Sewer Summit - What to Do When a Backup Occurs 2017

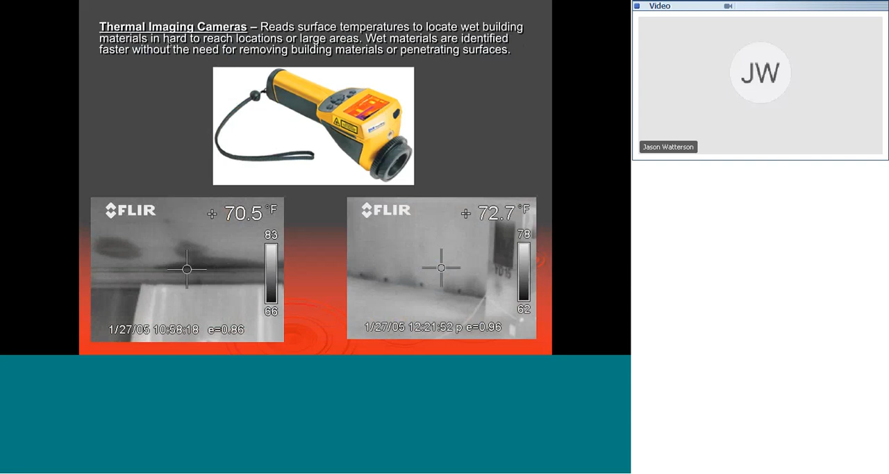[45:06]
This is a thermal imaging camera. I'm sure you guys have seen these before. Nothing new to you get it. There's four quick principles of drying.